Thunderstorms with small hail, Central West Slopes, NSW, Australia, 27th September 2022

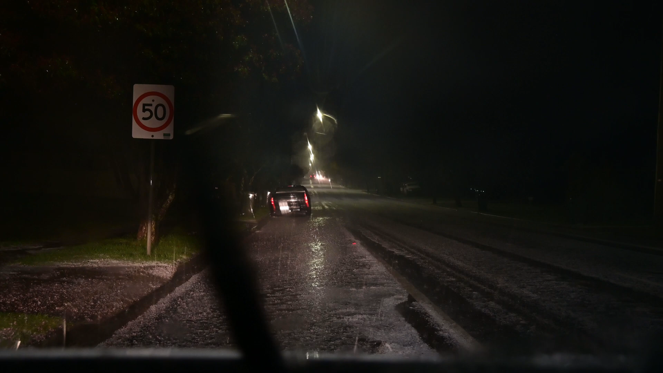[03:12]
Pretty thick hail here in Oberon, only small but lots of it.